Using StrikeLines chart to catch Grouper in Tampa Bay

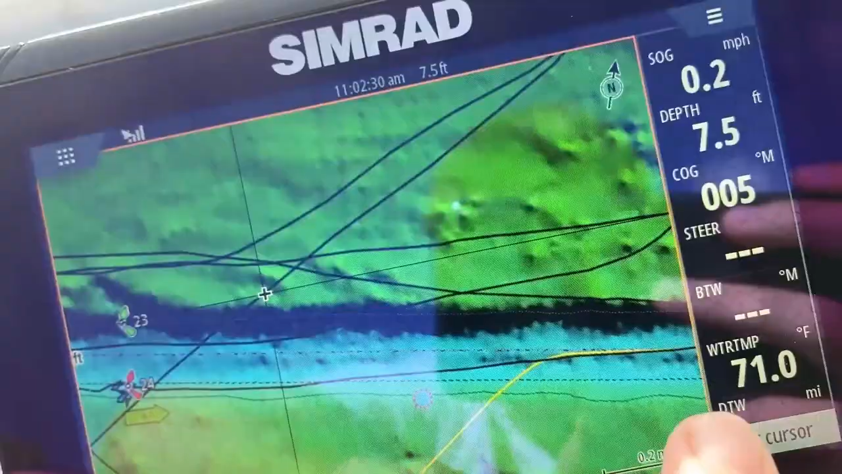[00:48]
On screen: depth 7.5 ft, water 71.0°F
See all those little dark spots? Those are potential rocks, ledges, and stuff that you can check out.
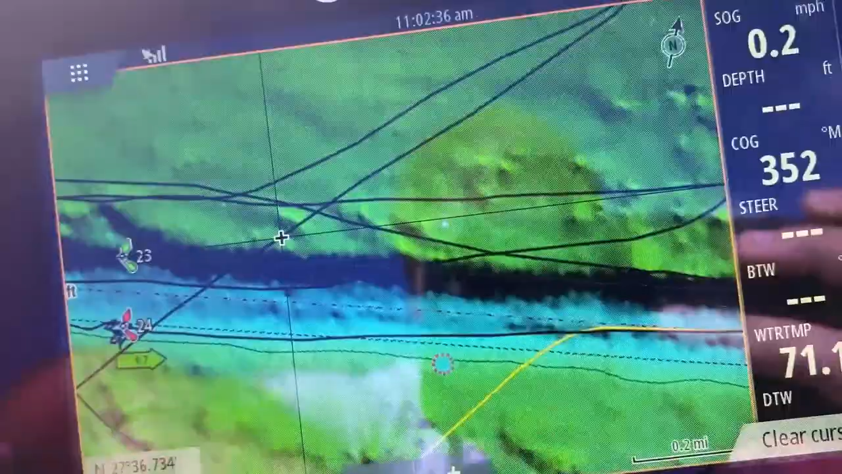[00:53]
And then when I'm out there, I'll show you what I do.
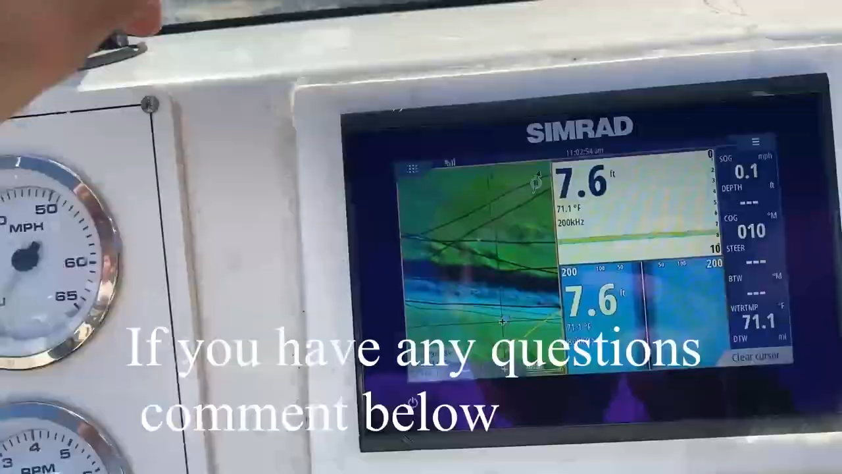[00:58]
On screen: depth 7.6 ft, water 71.1°F
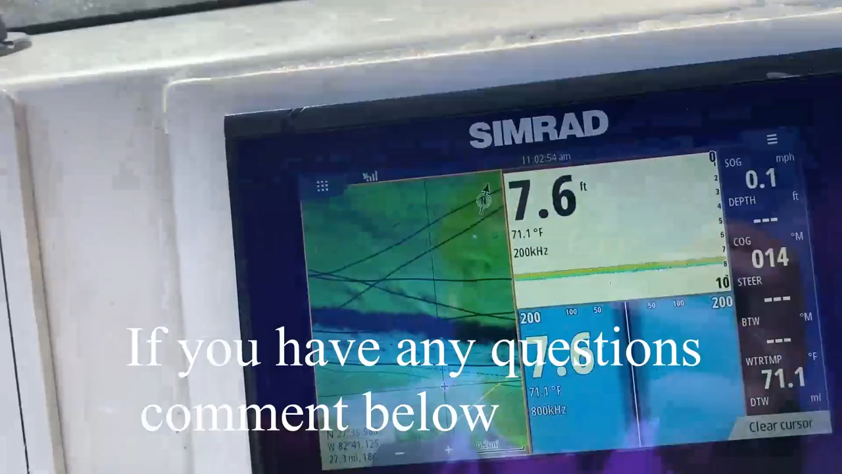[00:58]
On screen: depth 7.6 ft, water 71.1°F
When I was actually out there, I'd have the chart right here. I'd have my side imaging right here so I could see the rocks or whatever I'm looking at.
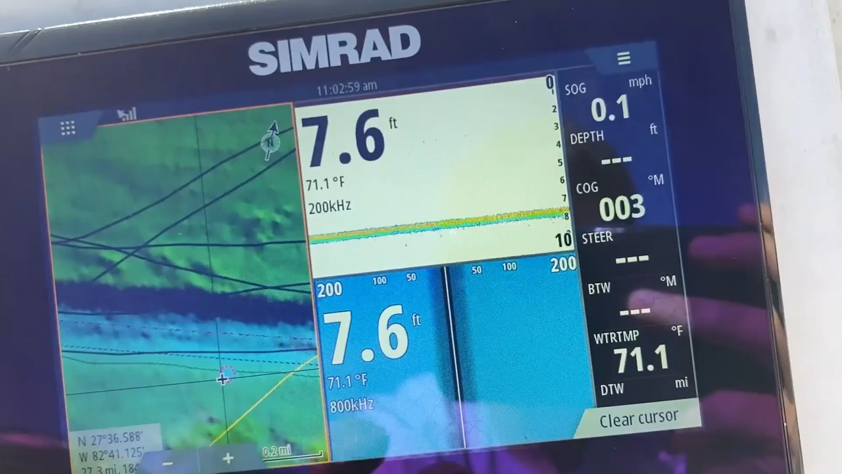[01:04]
On screen: depth 7.6 ft, water 71.1°F
And then I had the fish finder to see what I'm marking.
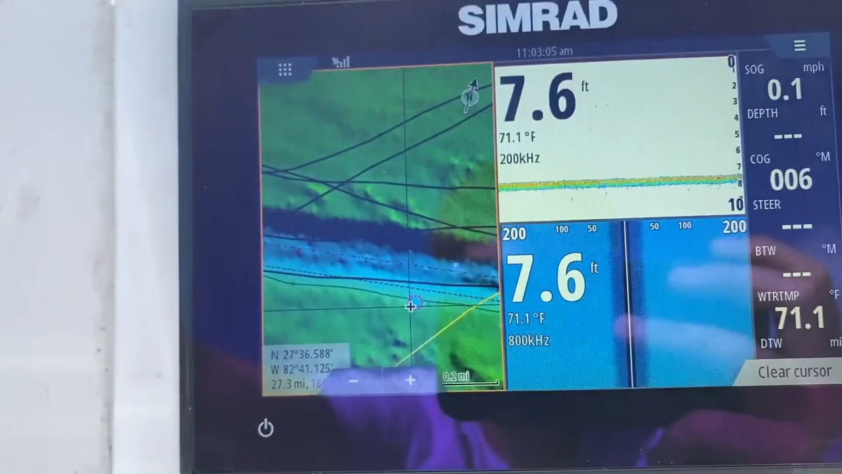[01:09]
On screen: depth 7.6 ft, water 71.1°F, speed 0.1 mph
And it was really helpful and helped me catch a lot more fish out there.